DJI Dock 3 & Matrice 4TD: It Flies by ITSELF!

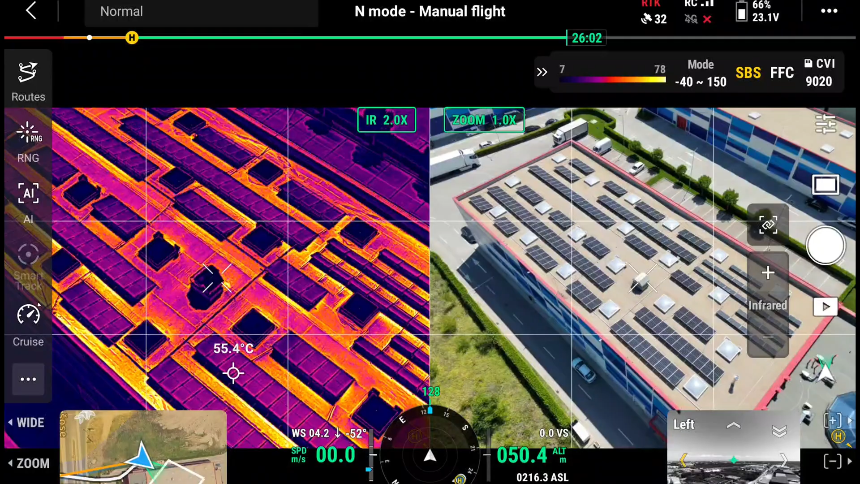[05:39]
On screen: spot 55.4°C
firefighting, as well as wildlife monitoring. I think the resolution you're getting on the Matriz 4TD thermal camera is sharp enough to distinguish subtle heat variations and with multiple color palettes available,
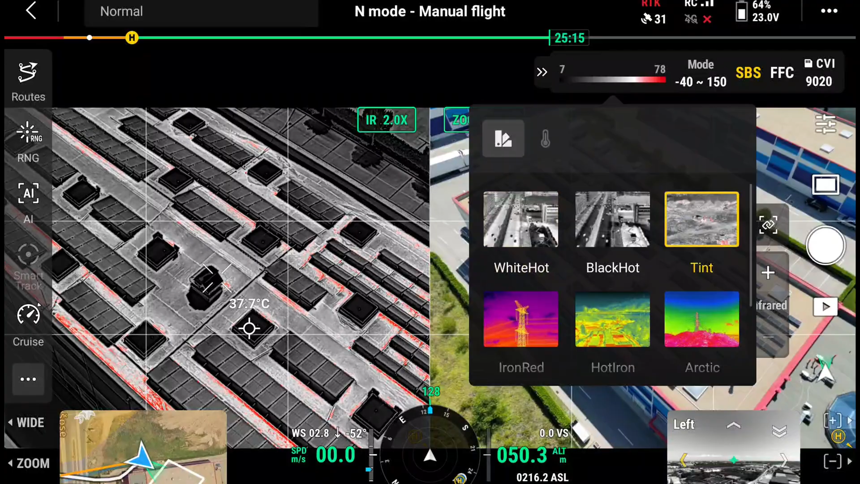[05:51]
On screen: spot 37.7°C
operators can adapt the view to match their mission.
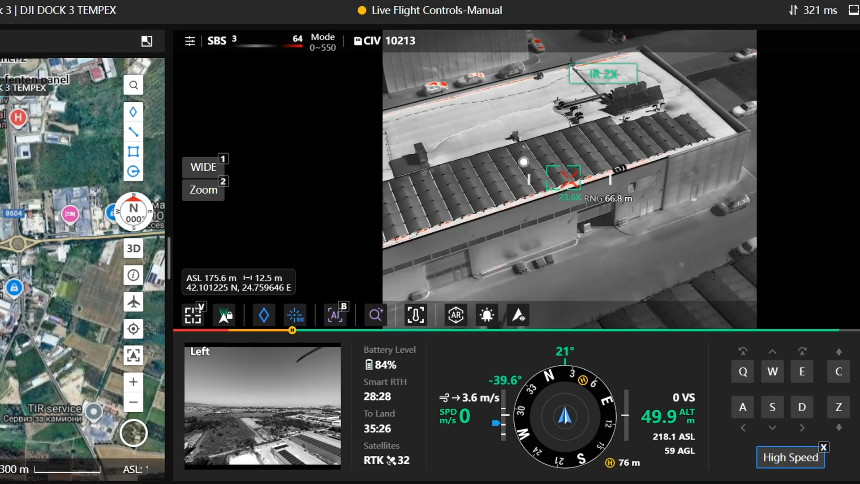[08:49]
panels and I was told that one of them has malfunctioned and it's really really really easy to detect which one of them is not working properly.
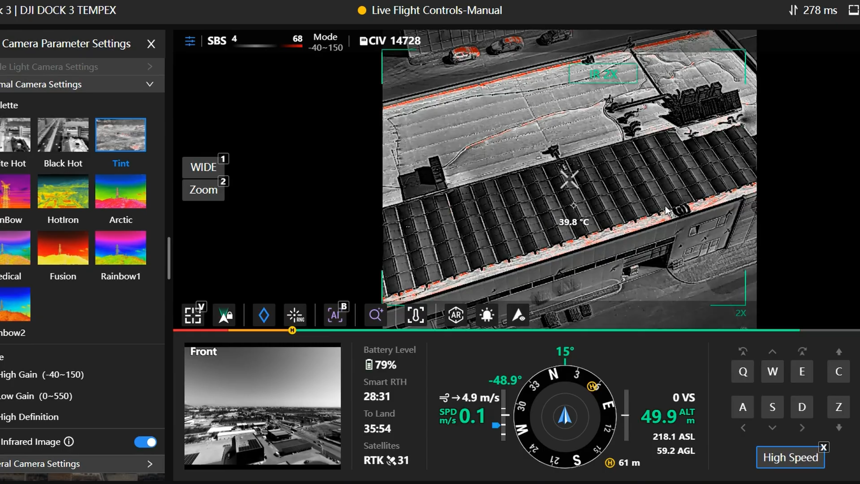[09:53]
On screen: spot 39.8°C
So in this case while checking the solar panels we can clearly see that one of them has a different surface temperature compared to the rest of them and that's also a good indication that something is going wrong. Of course we also have zoom that allows us to quickly punch in in a certain area